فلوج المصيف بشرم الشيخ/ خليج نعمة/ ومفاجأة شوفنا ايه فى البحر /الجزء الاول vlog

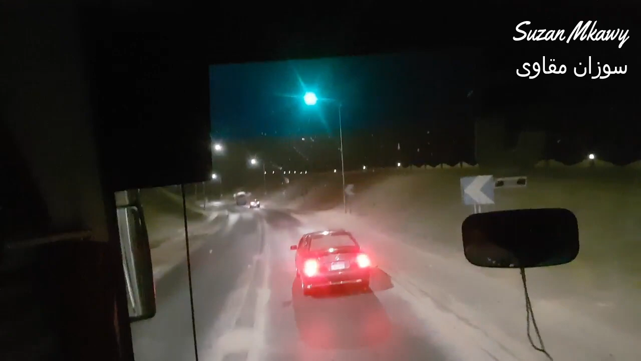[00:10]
يلا بينا نركب البص ونمشي كده في طريقنا. احنا طريقين من بالليل.